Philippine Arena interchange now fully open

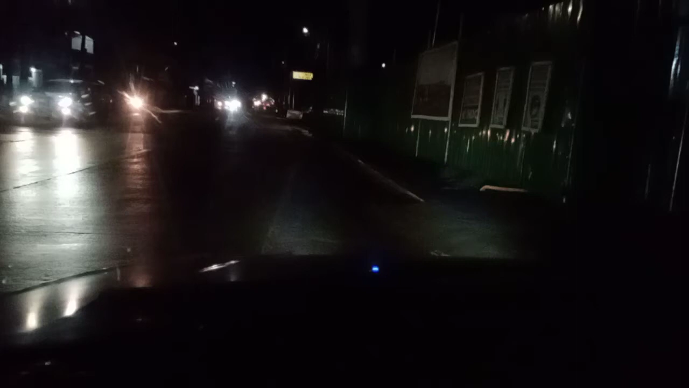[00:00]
Nandito po tayo ngayon sa Mcarthur Highway, Binyang First, Bukawi. Dadaan tayo sa bagong bukas na Philippine Arena interchange.